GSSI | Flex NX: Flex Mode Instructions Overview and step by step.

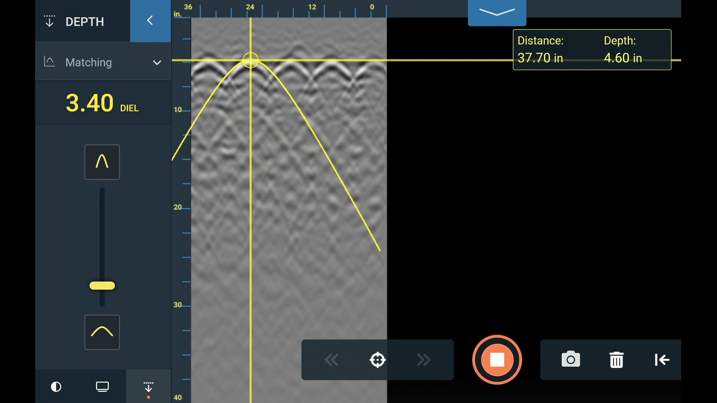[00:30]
Consider using either the Set Depth or Hyperbola matching features in 2D Scan Mode to dial in your dielectric values, and when starting Flex Mode, choose the Last Used option.
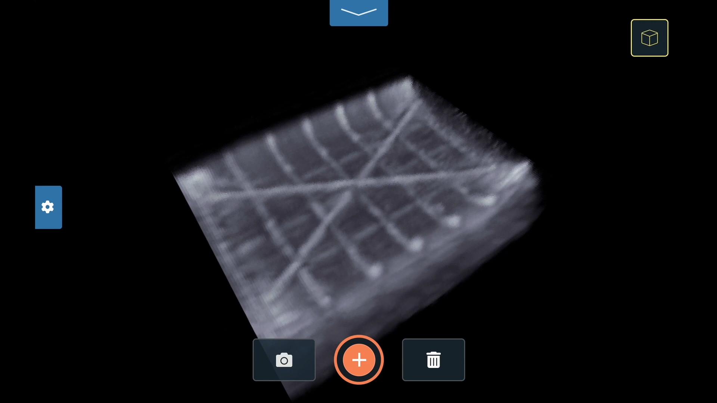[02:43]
Use the gear icon to open the left-hand menu and then use the threshold slider to see all the data or to only highlight the strongest targets.
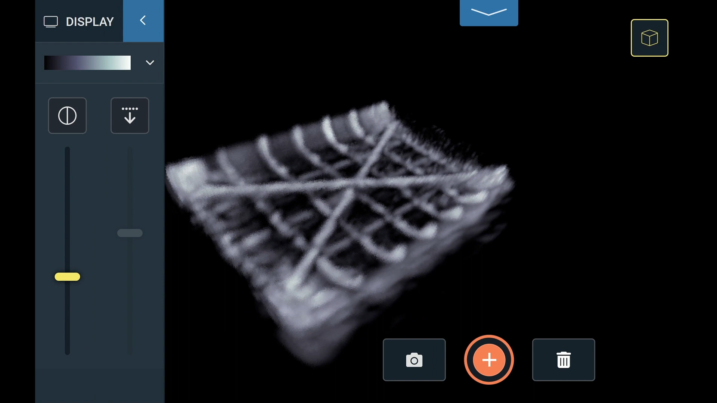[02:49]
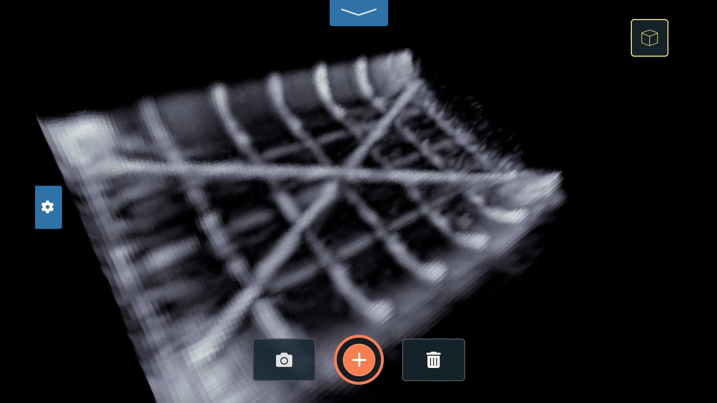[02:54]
Use this mode to view the entire data set and to evaluate how targets are distributed vertically. On the bottom of the screen, you can take a screen grab for your report,